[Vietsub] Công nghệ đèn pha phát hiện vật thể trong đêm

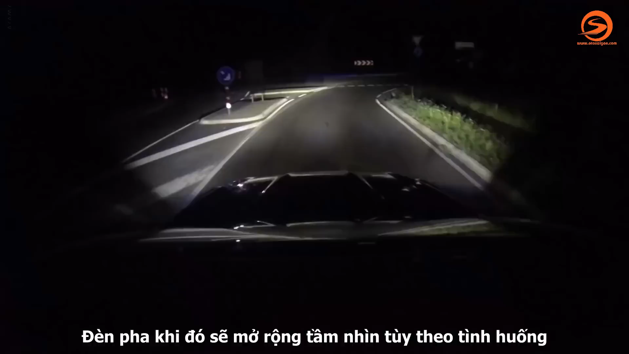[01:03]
For example, at a roundabout the headlights show you the way you have to turn and shine on any traffic coming from the other direction.